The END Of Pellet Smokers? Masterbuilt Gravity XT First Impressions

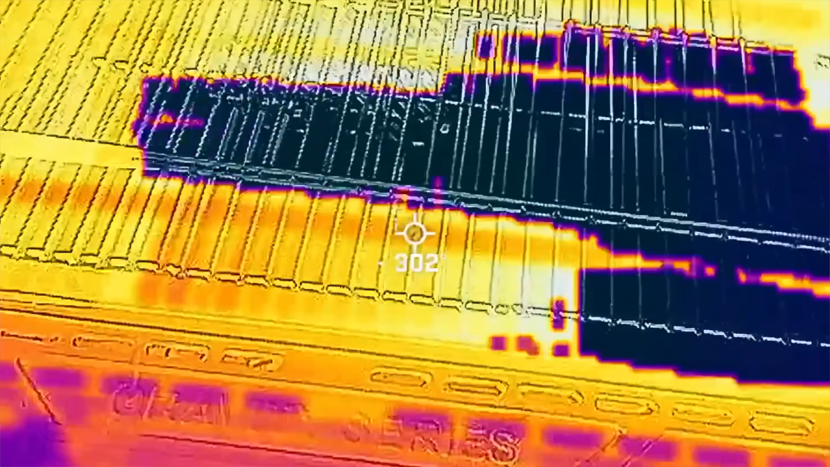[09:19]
the U-shaped manifold helps distribute heat more evenly as well as make
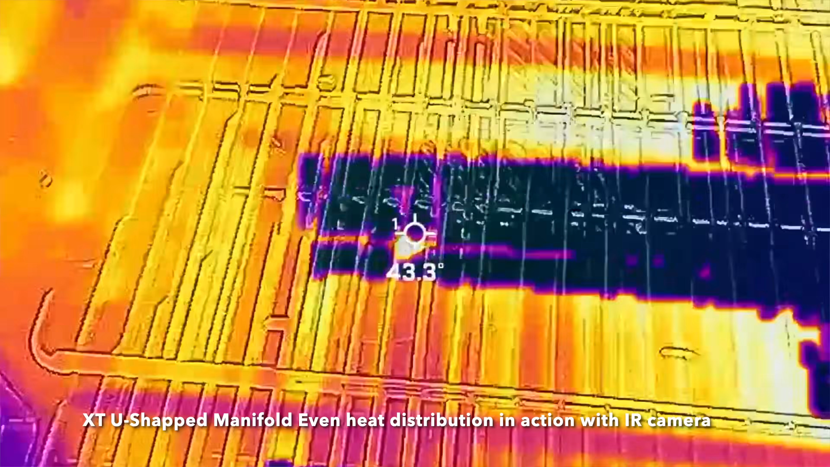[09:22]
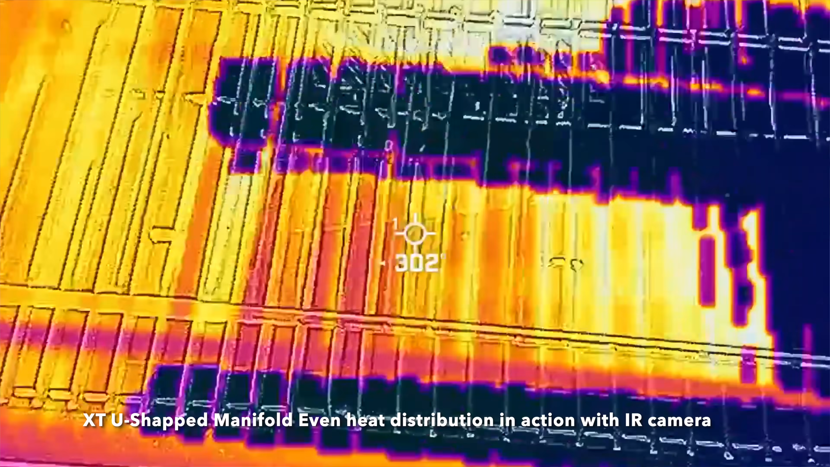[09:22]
extracting grease a much simpler process.